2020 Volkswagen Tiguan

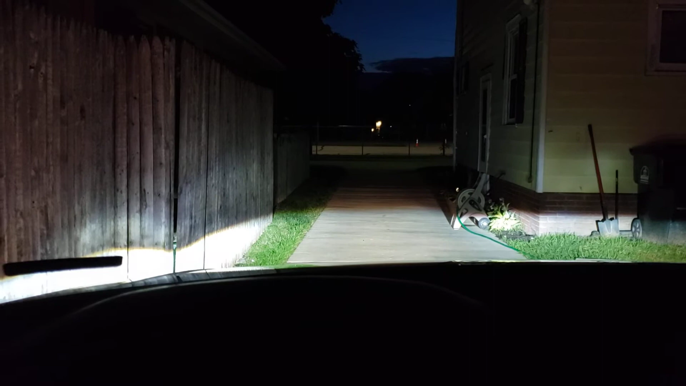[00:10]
cool. High beams. See how that goes all the way across the street, across the playground, into the other side. Neighbor's house, don't want to do that. Very nice. Okay.